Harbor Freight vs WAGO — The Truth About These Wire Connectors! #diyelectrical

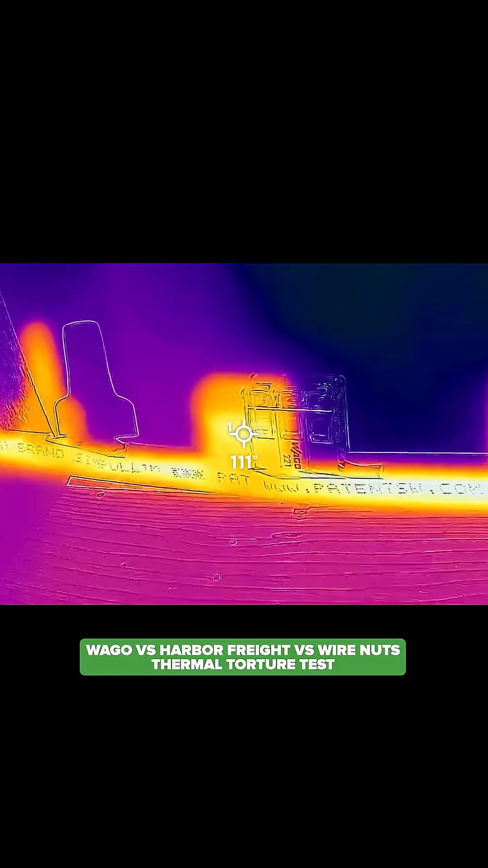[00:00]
So we have our standard wire nut, power is off.
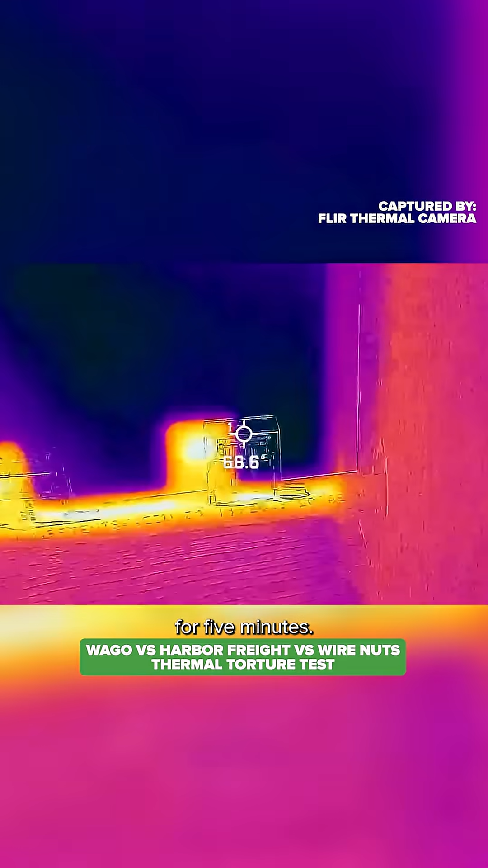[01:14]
So we've been running for five minutes and the silhouette is a little offset from the heat signature,
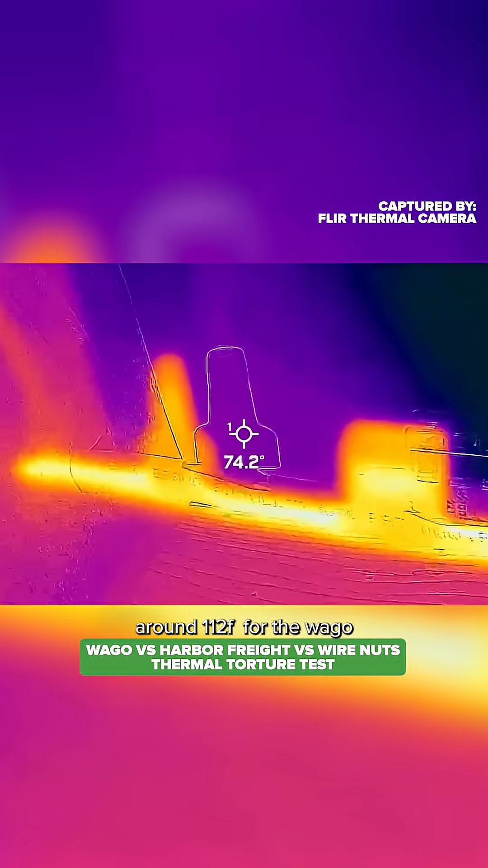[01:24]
And then the wire nuts coming in around 102. All right.